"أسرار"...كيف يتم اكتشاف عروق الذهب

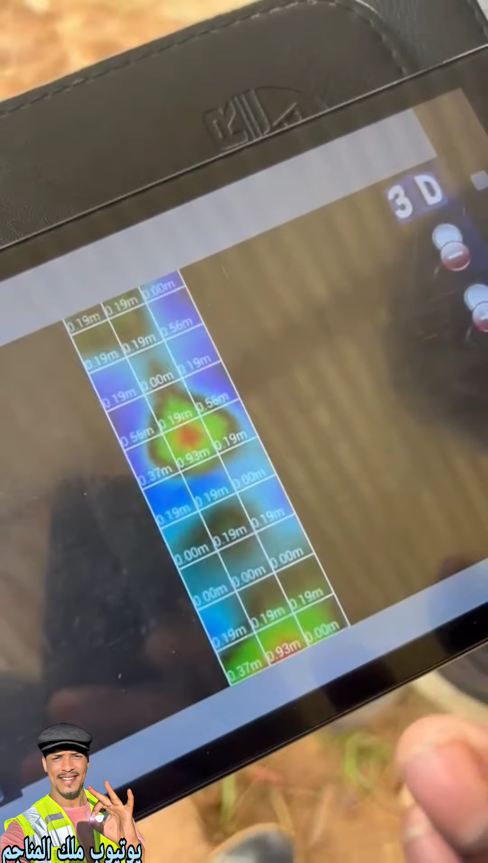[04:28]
أن هي بتحتاج خبرة والرجل الأمامك ده عنده الخبرة الكافية سنين وهو
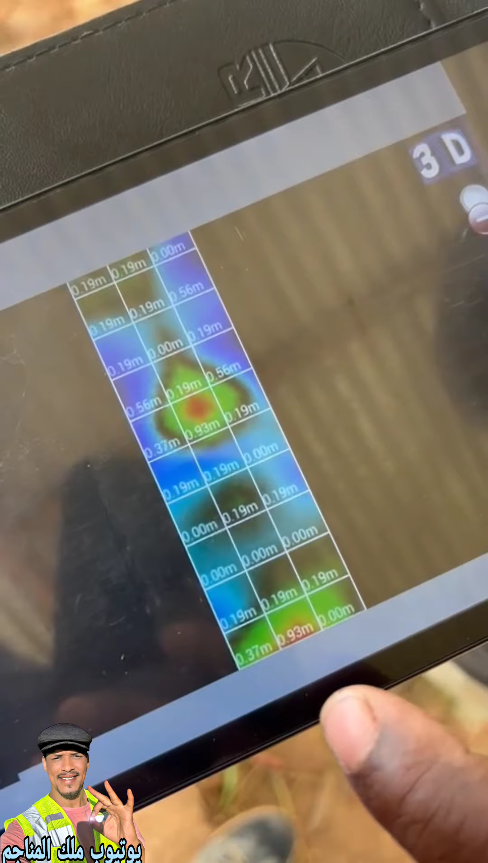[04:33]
شجال في المجال ده عشان يحدد أي إشارة بتطلع بالجهاز وأي هزة في
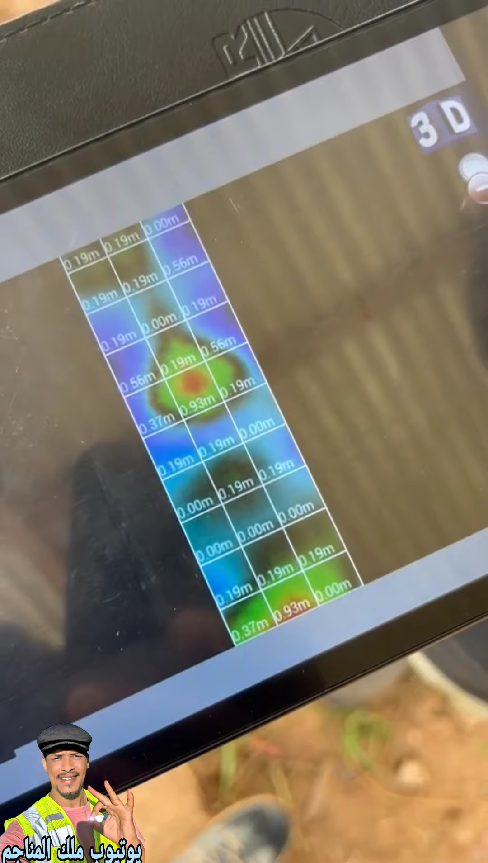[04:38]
إيده كل هزة وليها معنى يعني الموضوع مش بالساهل كل هزة هو بيعملها ليها
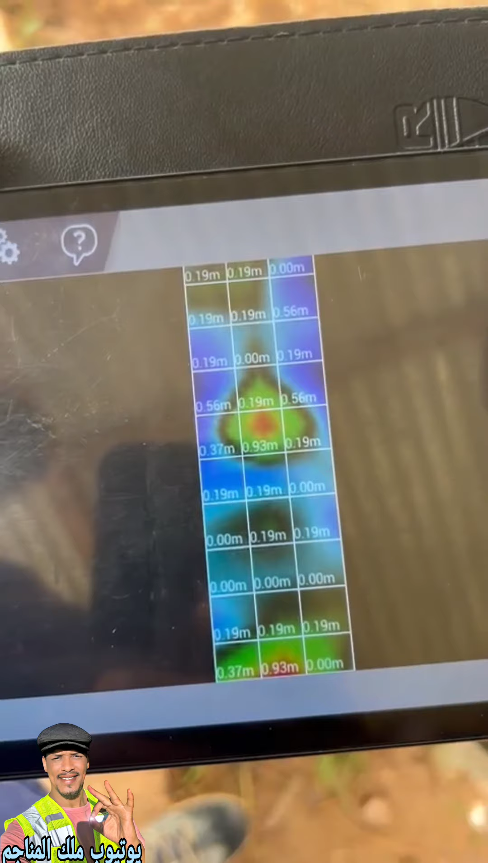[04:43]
معنى والإرايات بيجمع القرايات وكل قراءة مع اللون بتبين
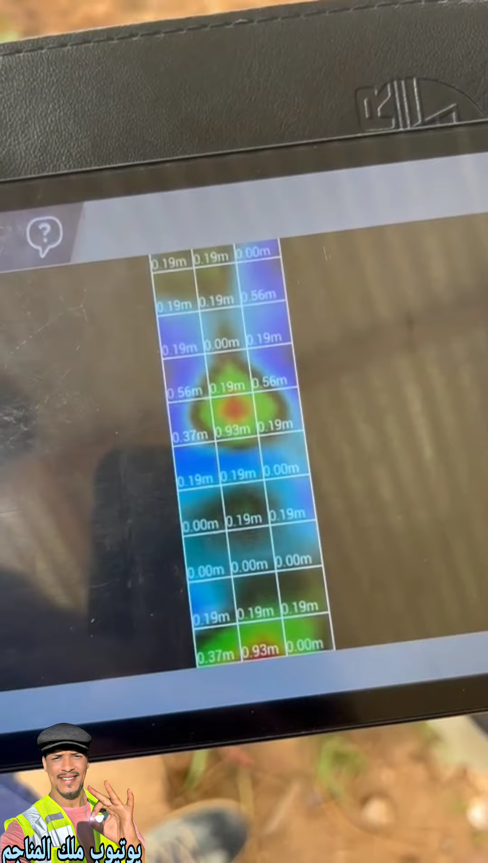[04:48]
شيء معين هو يعرفه ويقولك مثلا الحتة دي فيها
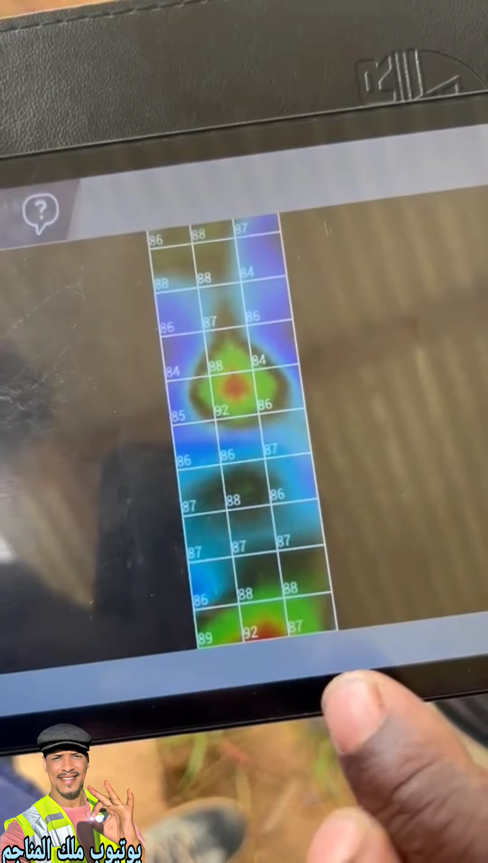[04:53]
عرق العرق ده حوالي 2 متر تحت الأرض أو العرق ده فيه نسبة
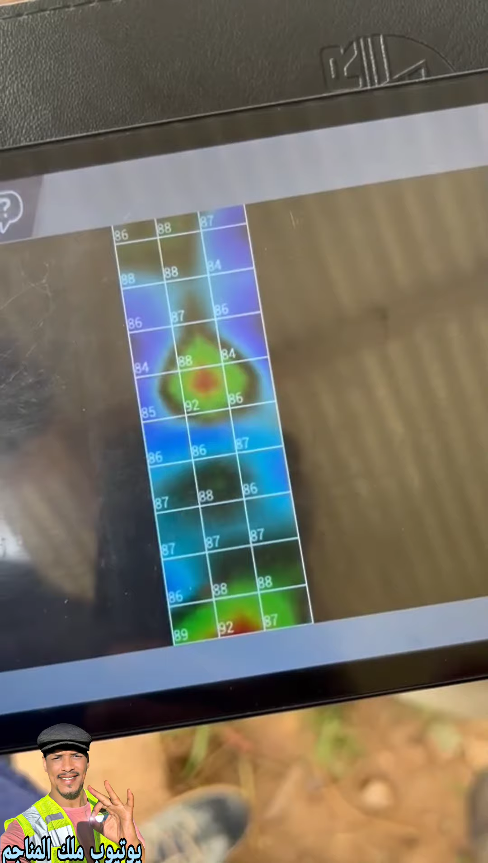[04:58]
دهب تتخطأ جرام ونص فيه 50 كيلو وممكن كمان إنه
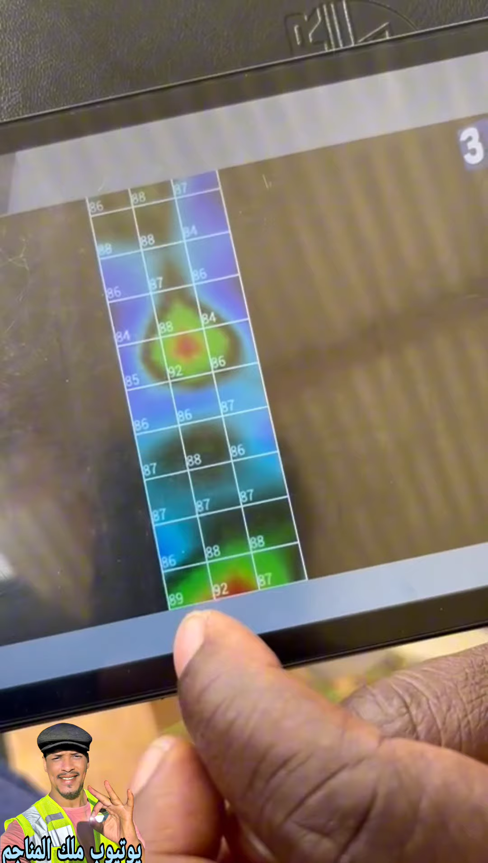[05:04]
يحدد ليك كل حاجة شملة في الجهاز وكمان بيحدد ليك
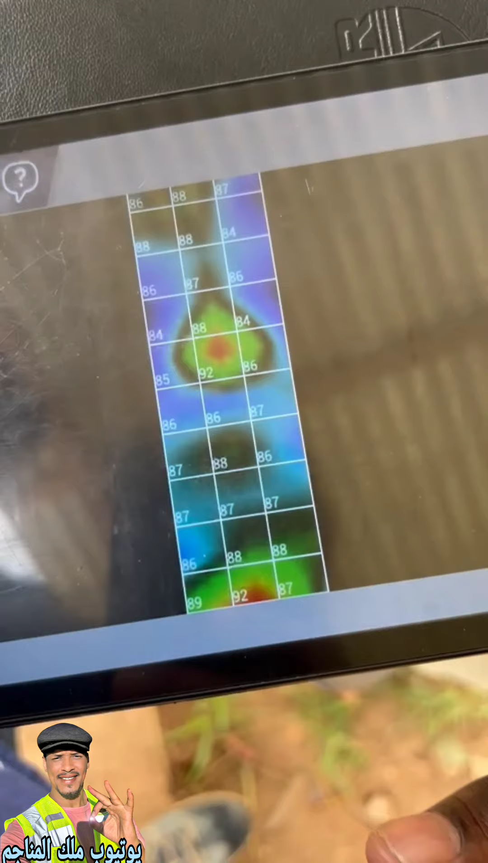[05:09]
كمية الدهب اللي تقدر تطلعها من العرق ده وإزاي إن انت توصل كمان عمق
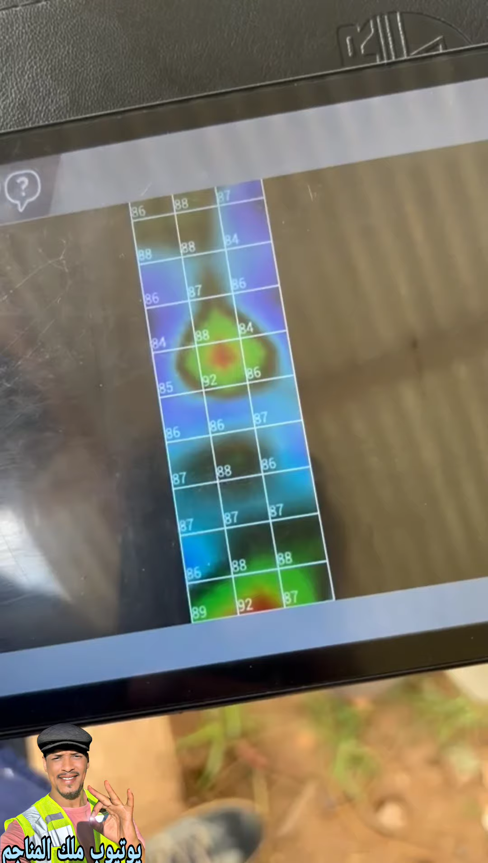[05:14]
وتوصل للعروق الرئيسية على كم متر والاتجاه الصحيح عشان تكمل مع العرق
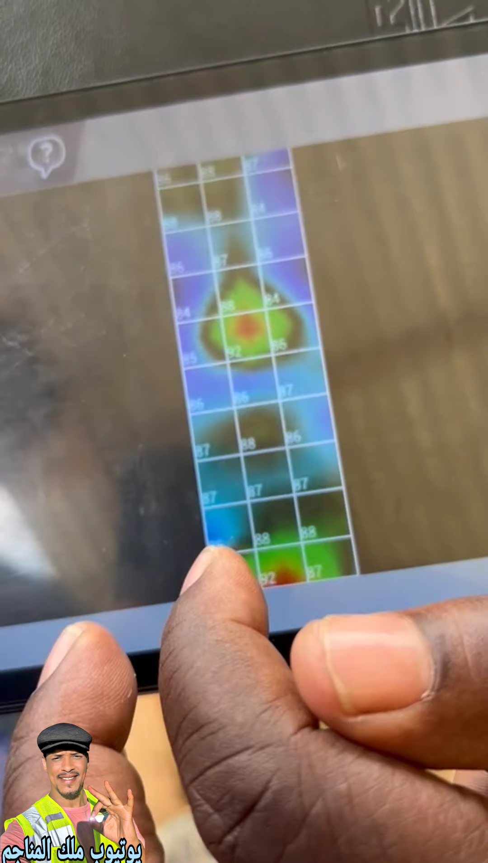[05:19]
يعني جميع التفاصيل المملة هيوصلك لخام الدهب وهوصلك لعروق
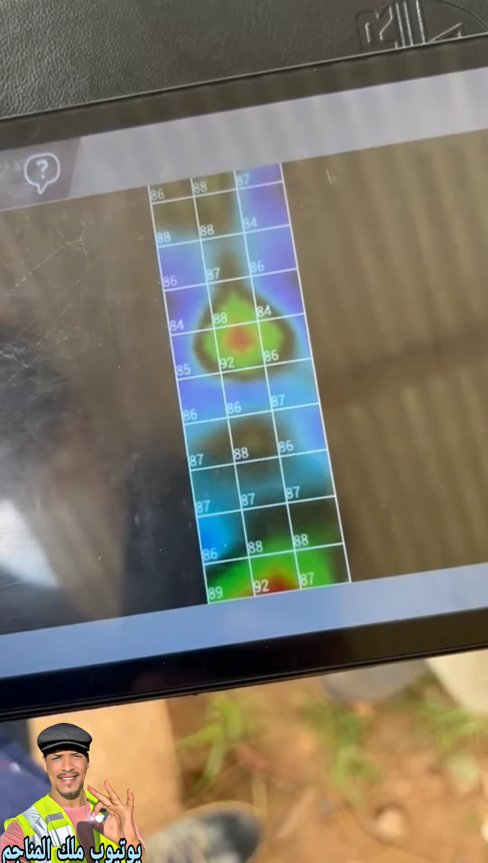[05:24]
الدهب كل حاجة ولها معنى هو عارفها ودي شغلنته من